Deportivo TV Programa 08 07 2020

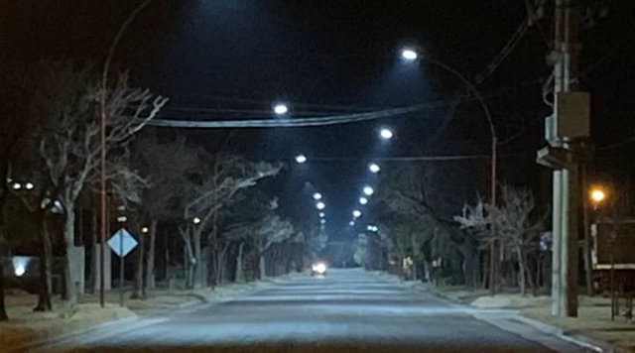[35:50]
Hasta el año pasado Columnas Recicladas De lo que era Avenida San Martín De la que se habían sacado Y llegaba Hasta más o menos Un 60% De la vía A esas Columnas Que ya estaban instaladas Se le cambió Ya están cambiadas Los artefactos Por luminaria LED De 150W Y ya tenemos En condiciones Estamos en condiciones Estamos viendo Los tiempos Con Celan Para la instalación